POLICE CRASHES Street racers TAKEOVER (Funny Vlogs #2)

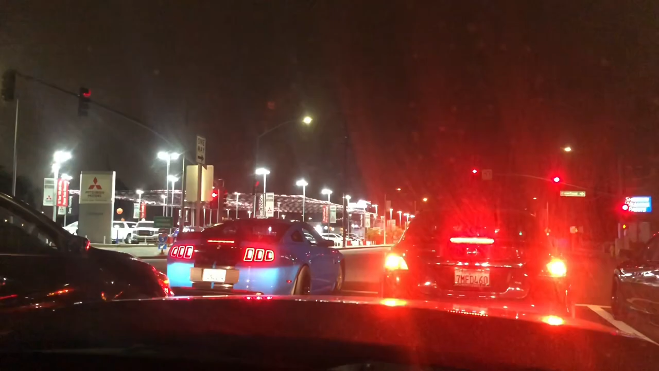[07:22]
Look at his tires in the front, though, dude. Zoom in that shit. Dude, this guy is like all man racing, dude.